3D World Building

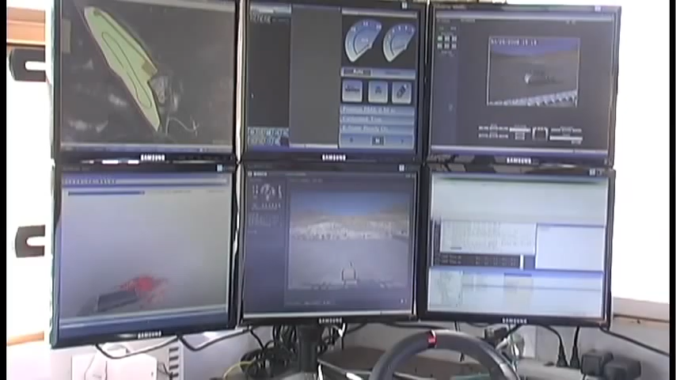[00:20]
got a test vehicle that's set up that we're going to run a few quick missions with and then show in addition some of the 3D world building capabilities that we have. So I'm going to point to some things on the screen, hopefully you can see at least my finger,
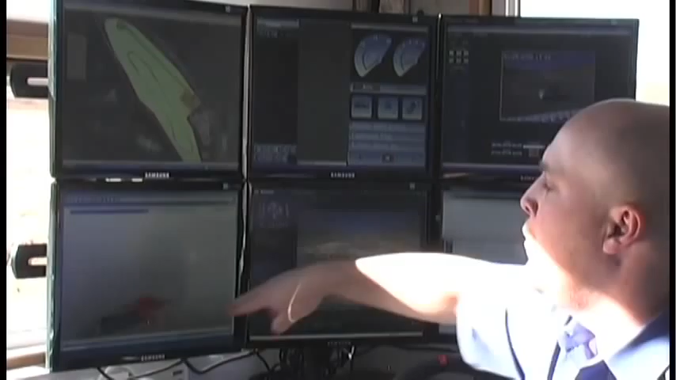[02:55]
And as it does that, it will be building in this window a path or a 3D representation as it travels the path.
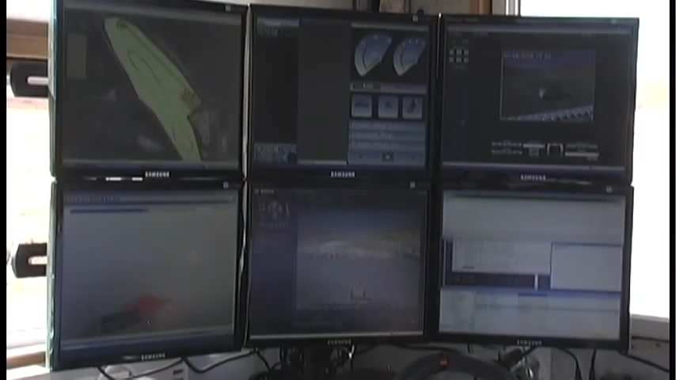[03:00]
So here we go. Go ahead and click play.
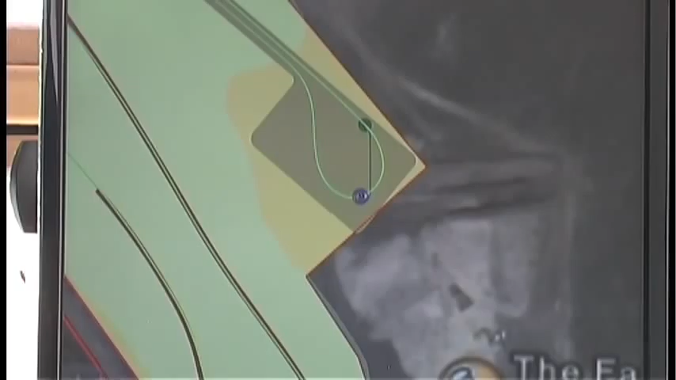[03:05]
And as you can see out the window, the vehicle is moving.
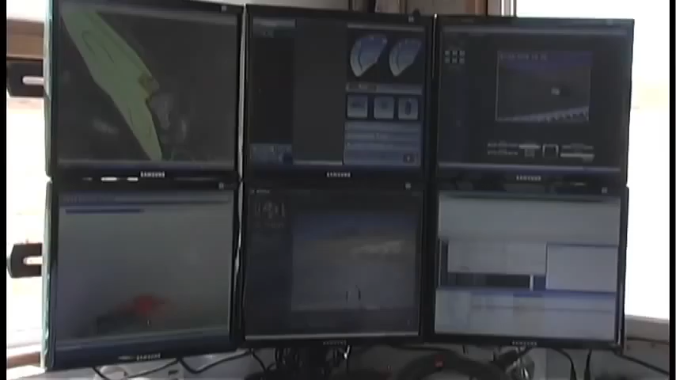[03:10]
If you watch down in this view, you can see the red dots moving and the terrain and the picture expanding.
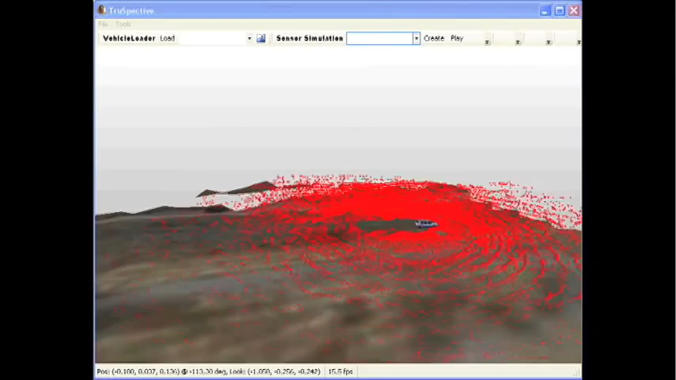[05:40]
And it's going to come around the turn, then it's going to cross back onto the pave track and go up and finish its loop and then head on back to the pave track.
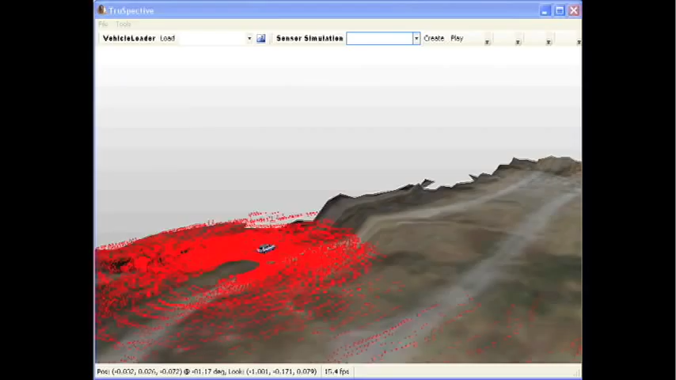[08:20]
Geological Survey website or some other place. And you can bring that data in and you can update it to if the terrain has changed.
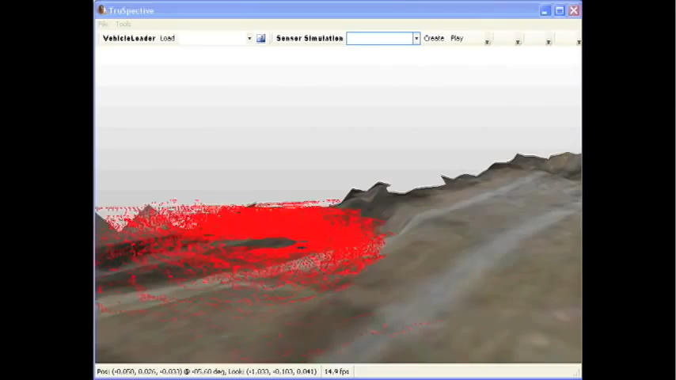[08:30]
Or, in addition, you can also make it higher resolution. So if you download data at 10 meters, 10 meter data,
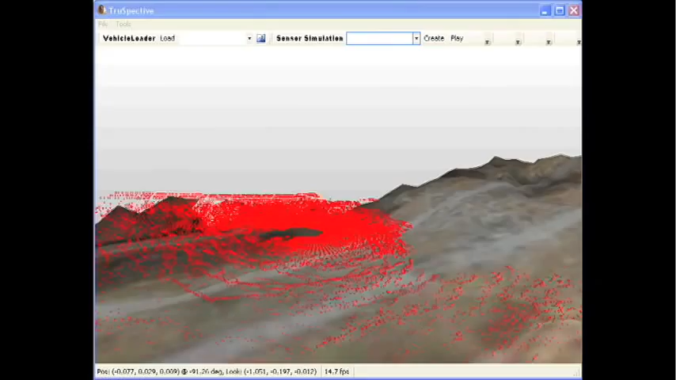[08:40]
you can update it using Truespective and Mobius and our 3D package and update it to be 1 meter, 1.5 meter,
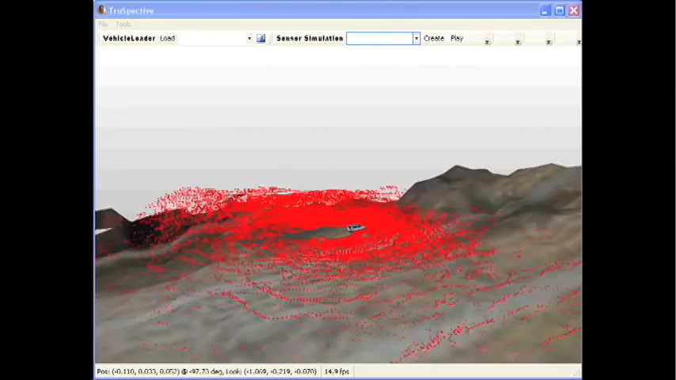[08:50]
10 centimeter resolution data, depending on the quality of your sensors. Mobius and Truespective are sensor agnostic. We are using the Velodyne laser right now, but it's capable of taking in any type of 3D point cloud data from whether it's a laser or a stereo vision system.